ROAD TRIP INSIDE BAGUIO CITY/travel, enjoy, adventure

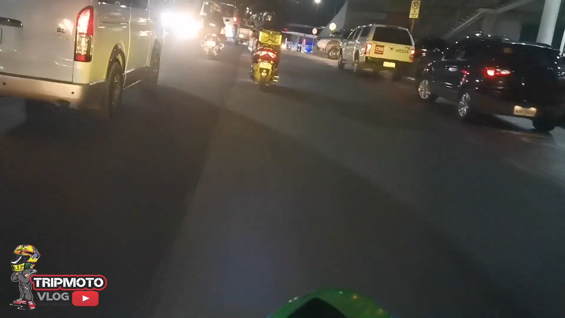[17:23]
So medyo traffic yung pag-ahon namin, pero hindi naman ganun kabigat. Medyo traffic lang. So dito na tayo sa flyover. Iikot kami.
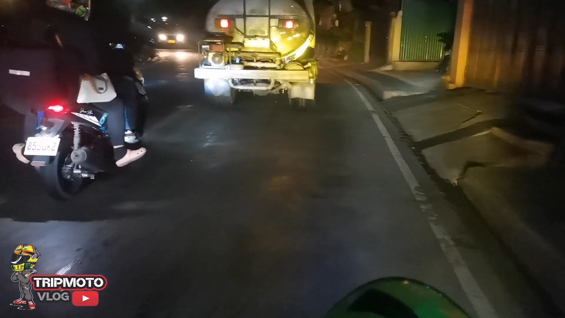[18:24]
O, naayos na yung ganyan. Kasi pahon talaga dito mga ka-trip eh. Paahon dito eh. Kaya mga truck, may laman tubig, nahihirapan.